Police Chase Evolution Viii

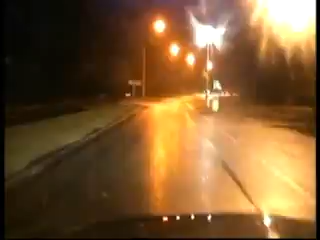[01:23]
Sierra 9918, we're currently behind the Red Outstanding Mitsubishi Evolution, we're currently on Altsingen Road. Sierra 9918, road conditions are caught in there, traffic in central place. Yeah, traffic light, road conditions are wet, so the vehicle is right, right, onto Palatine Road towards Northern.
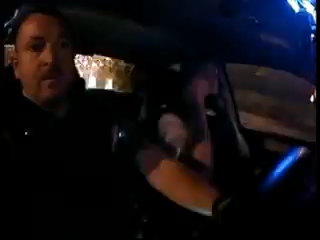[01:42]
Right, right, Palatine Road, we've got heavy braking, and it's a right, right, onto Moore Lane. Sierra 9918, the vehicle is Sharston Road towards Sharston Roundabout.
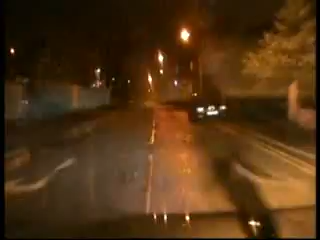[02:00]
We're going to lose sight of it at the Roundabout. Yeah, it's a 991 route, is it? Is it around the way up? Yeah, it's over the bridge, where I think. Very often, these people have got the edge on you.